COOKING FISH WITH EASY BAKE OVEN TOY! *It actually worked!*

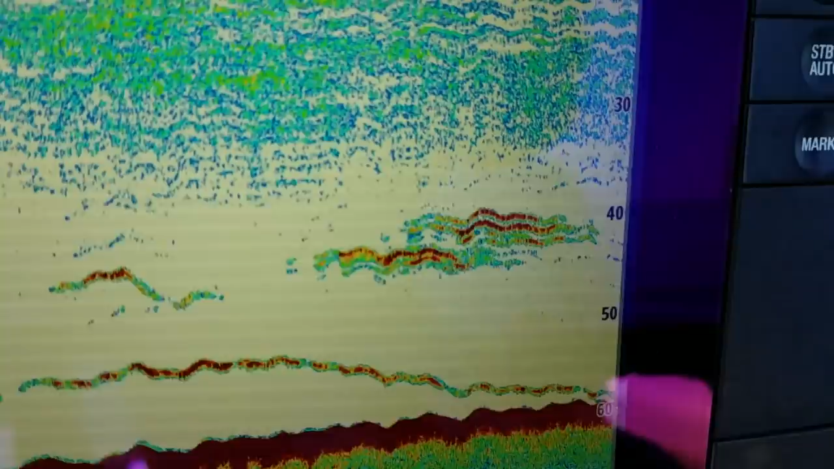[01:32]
So as you can see, guys, we have a solid school of yellowtail right now.
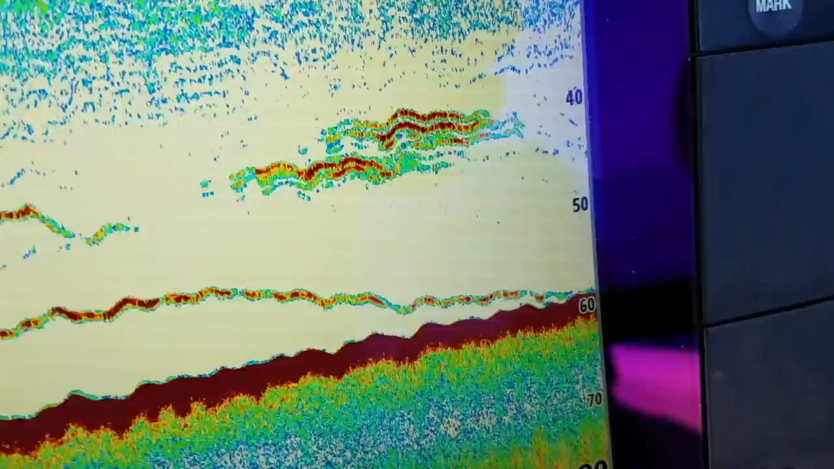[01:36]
Rodney's still out there. Come on, Rodney.
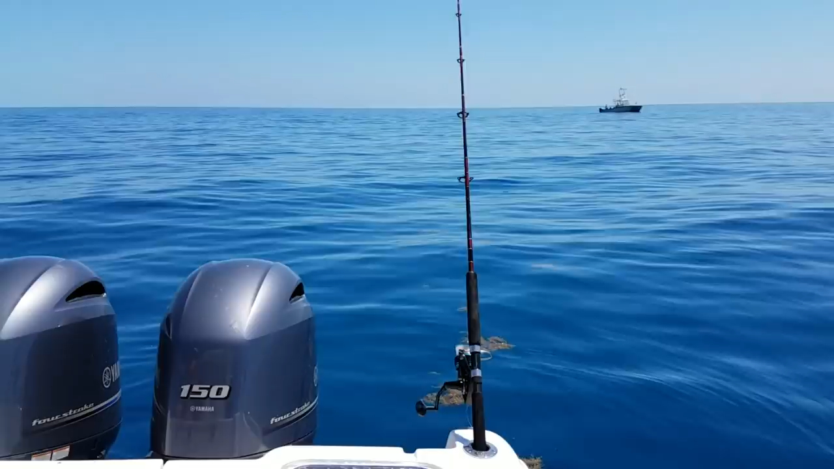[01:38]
Produce. Like I was saying, I believe in Rodney. I will not hold the rod until it's time for Rodney.
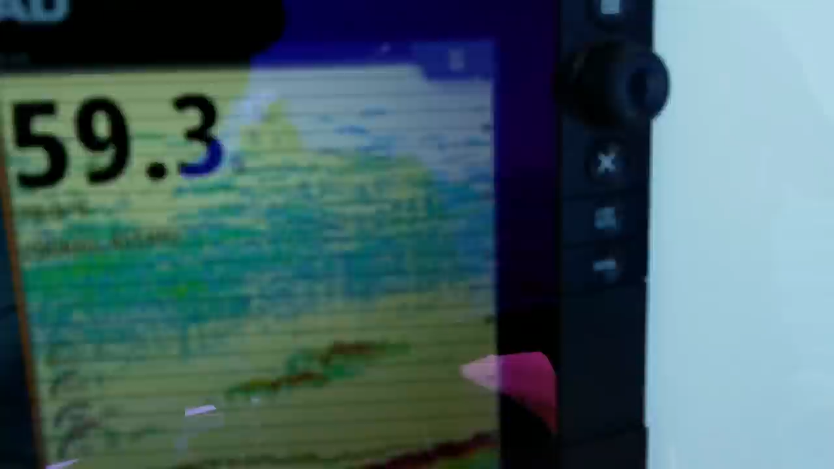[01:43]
But yeah, guys, we're doing pretty good. We got the yellowtail back in the chum slick. This piece of crap. What happened?